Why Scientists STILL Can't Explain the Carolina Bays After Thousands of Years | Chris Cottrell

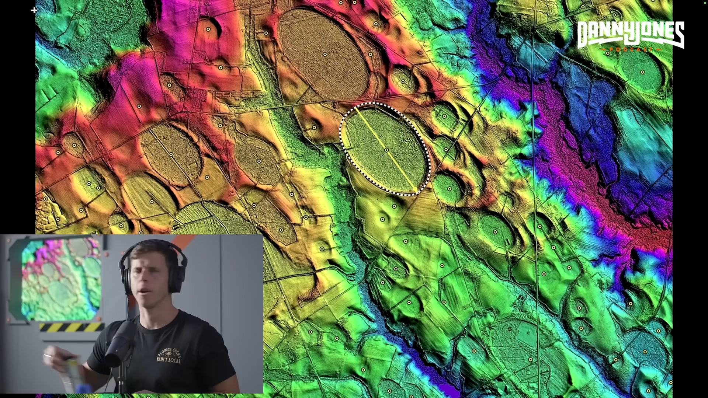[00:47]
They're elliptical and they're pointing towards the Great Lakes of Michigan. Yeah, yeah. What do you mean pointing? Like they are oriented towards, they all have that. Oh, okay. So they're like they're egg-shaped kind of. Well, they are perfect ellipses. Most of them are, you can actually mathematically outline them and they are perfect ellipses. And the orientation itself. Have they actually been like measured?
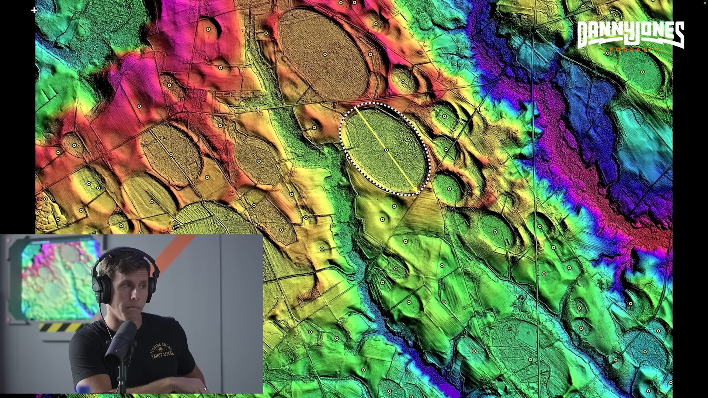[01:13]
Yeah, yeah. There's a guy, we'll talk about Michael Davies. He's been, he's measured over 70,000 of these things. Wow. Yeah. And measured them, you know, labeled them. He actually has a survey. It used to be called the Carolina Bay Survey, but now it's the Ovoid Basins Survey because he started to include
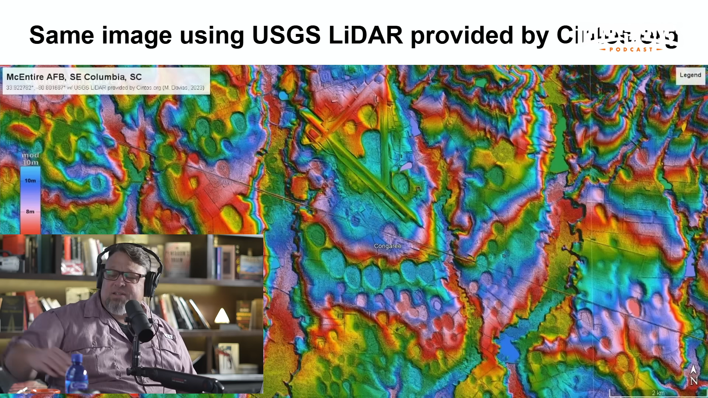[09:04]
um, uh, ice ejecta. And we can, we can get into that in a few minutes, but, um, but the terrain here having that steepness to it, uh, causes it to, to deform as, as being formed. Um, another example that they often get confused with is,